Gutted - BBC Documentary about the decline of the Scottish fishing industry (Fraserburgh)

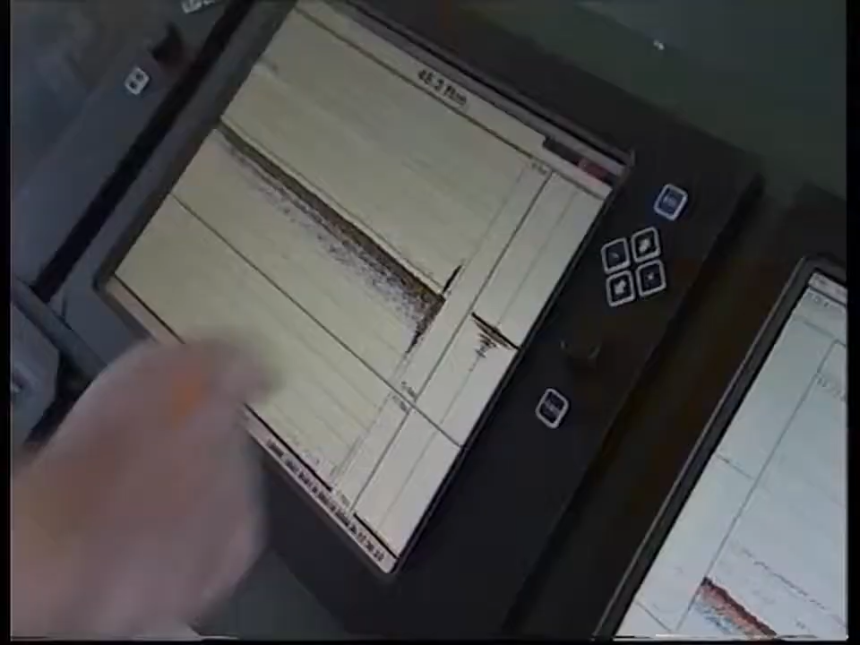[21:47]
This is a mark of fish here, look. A very sharp mark, look.